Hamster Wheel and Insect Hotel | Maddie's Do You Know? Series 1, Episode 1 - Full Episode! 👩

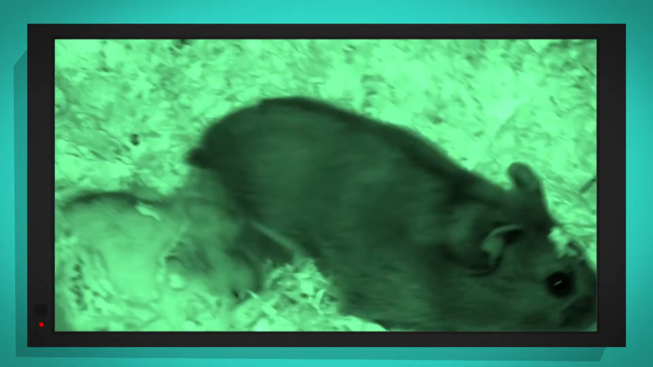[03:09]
Oh, here he comes. There he goes.
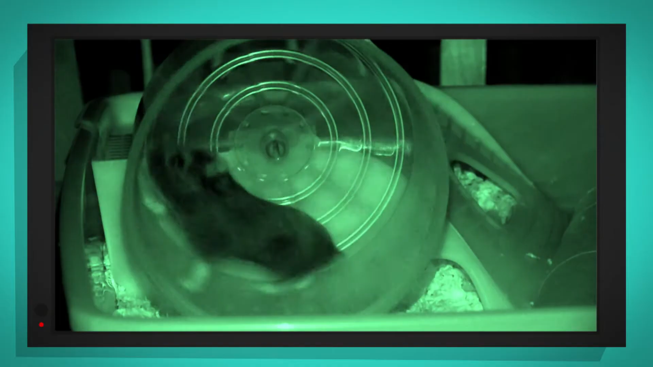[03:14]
Look at his little feet, spinning the wheel round and round and round. He's going really fast, isn't he?
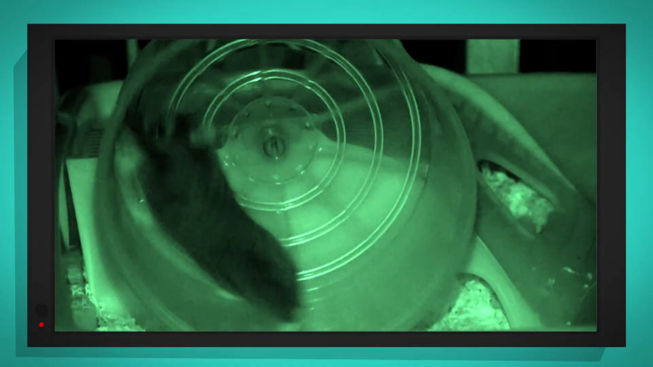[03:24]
Listen to the sound the wheel makes. Oh, is he had enough?